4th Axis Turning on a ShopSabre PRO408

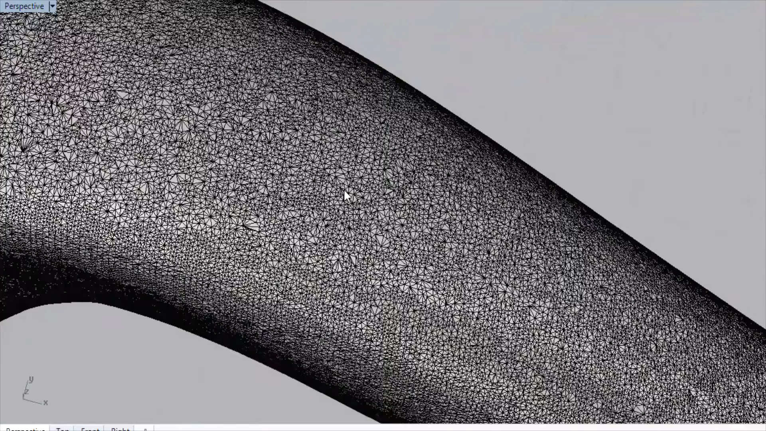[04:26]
Now, I can actually go into the software and get edges and stuff like that or outlines.
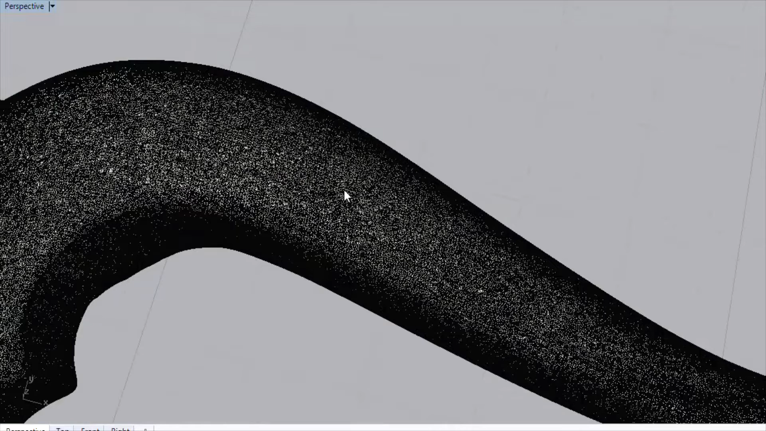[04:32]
And so I decided what made more sense was to take the geometry and then create a solid model based on the geometry of this STL itself.